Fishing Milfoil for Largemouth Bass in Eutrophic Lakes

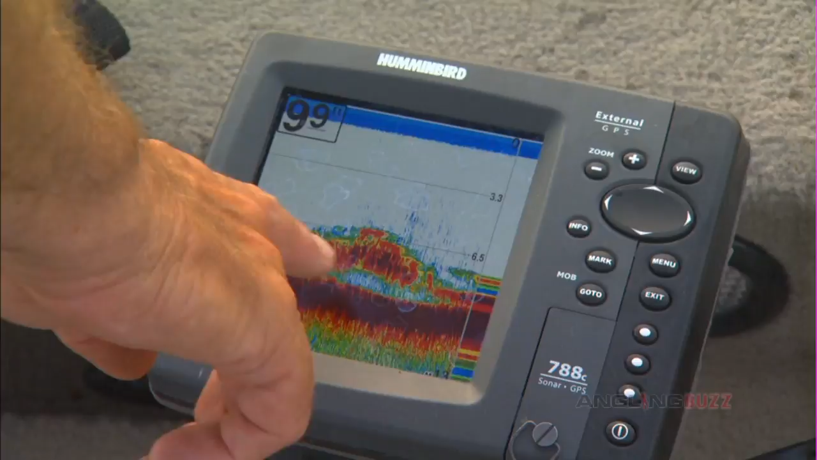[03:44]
It's amazing how much bass love hard bottom in these milfoil beds.